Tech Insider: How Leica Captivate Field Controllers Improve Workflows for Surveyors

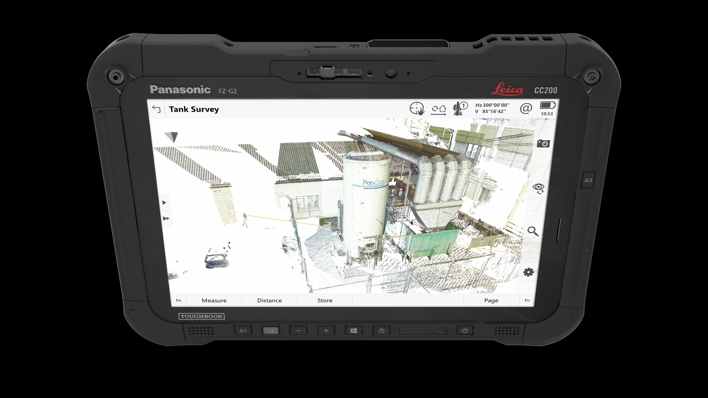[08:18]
uh, large data sets, especially BIM data or IFC data, um, being able to toggle on and off, visualize that information.